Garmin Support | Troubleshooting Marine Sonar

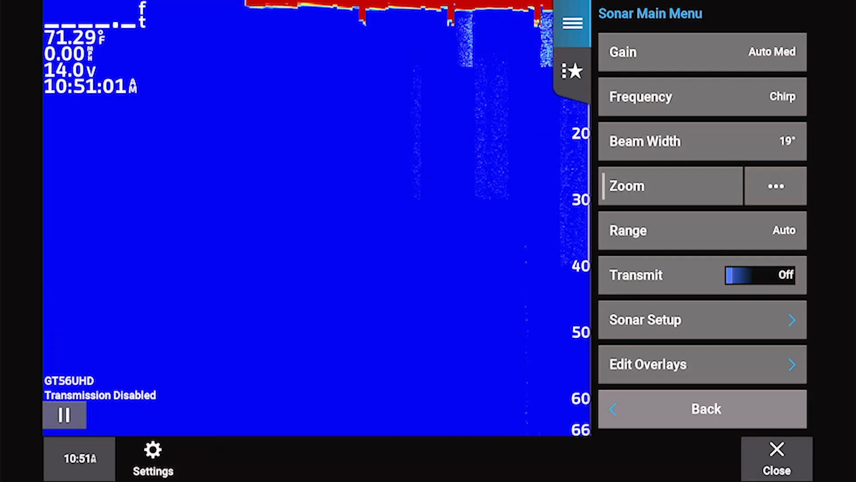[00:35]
On screen: water 71.29°F
on an Echo Map or Striker unit, select Menu, or on a GPS map unit, select Options, and then toggle Transmit to On. Almost every other transducer problem should start with the same troubleshooting step, checking power.
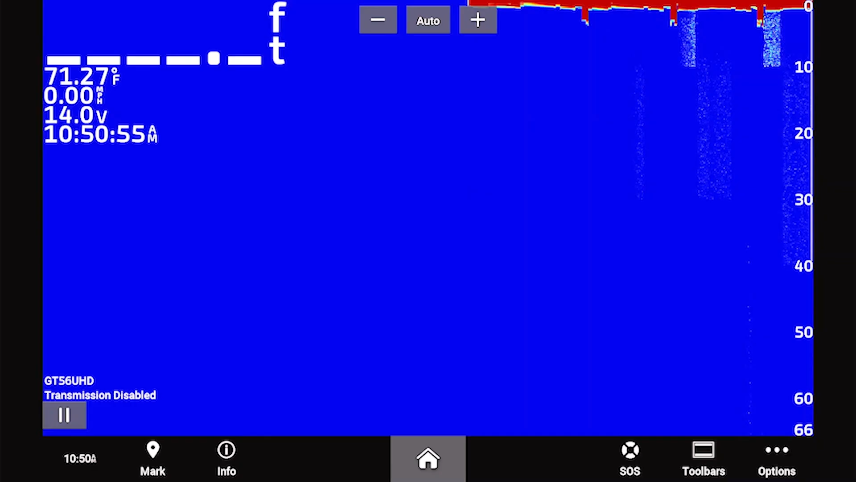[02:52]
On screen: water 71.27°F
If the number is flashing, the transducer had a depth reading at one point, but has now stopped reading bottom.
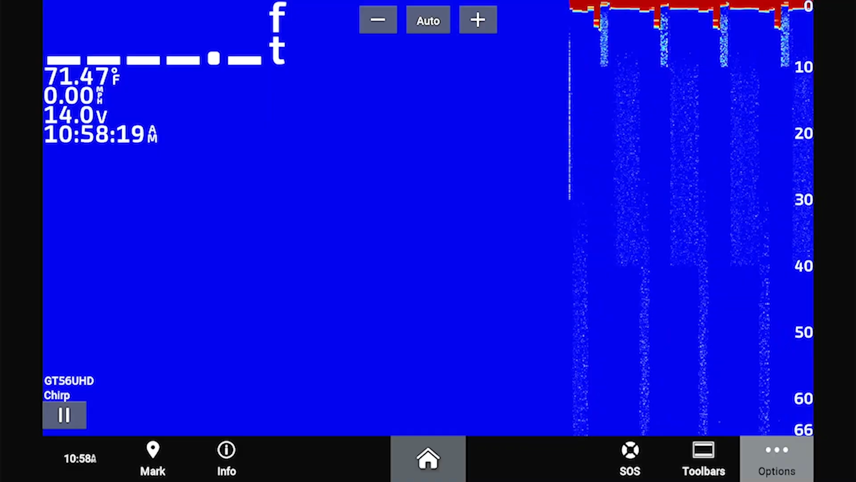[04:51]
On screen: water 71.47°F, speed 0.00 mph
If you have a dual beam or dual frequency transducer, you are going to want to pick the higher frequency if you are having issues acquiring depth in shallow water.
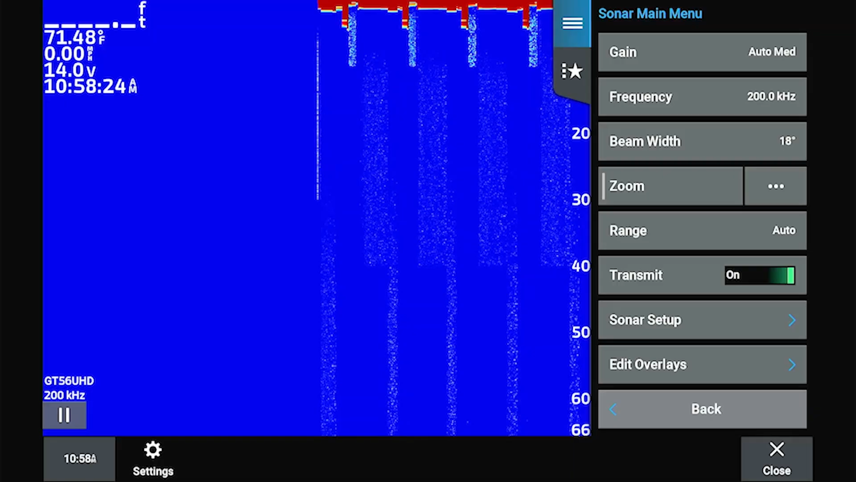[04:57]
On screen: water 71.48°F
The last thing that can affect sonar performance is cavitation in the water from your boat.